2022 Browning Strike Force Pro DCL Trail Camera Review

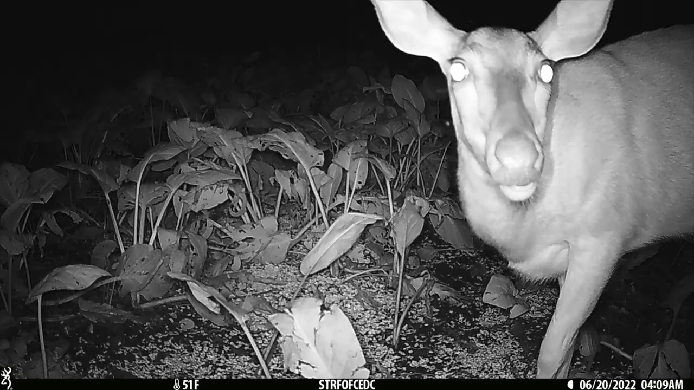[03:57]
Okay. So once we get enough of them, I'll switch it to video just so we can put both in the video.
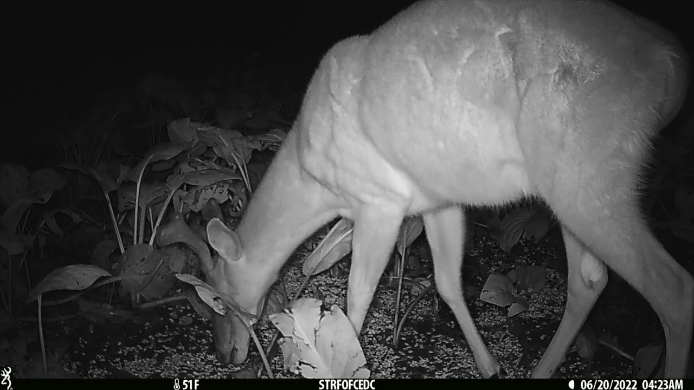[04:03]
So you guys can see the quality that this, uh, Strikeforce Pro DCL has to offer. So I'm going to, I'm going to put the corn all out through here.
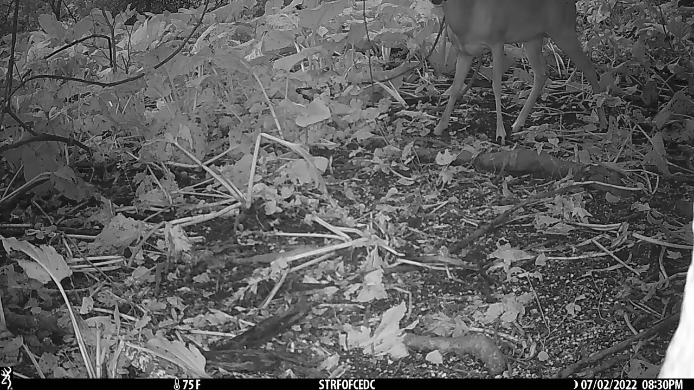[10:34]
Like, you know, you can just angle that, lock it down and it'll keep the camera on an angle. So you can use that tree strap. So I just did a review on the dark ops pro DCL too, which is basically the same camera.
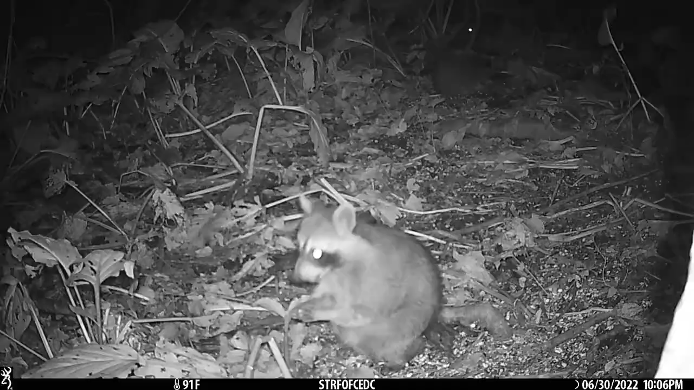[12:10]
you know, whether this camera is for you or not, but I didn't have any issues with the camera. One thing I did notice in video mode was some static noise, but if you head over to browningtrailcameras.com, then scroll to customer service, then go to the drop down and hit software and updates, they'll list all the firmware updates for their cameras.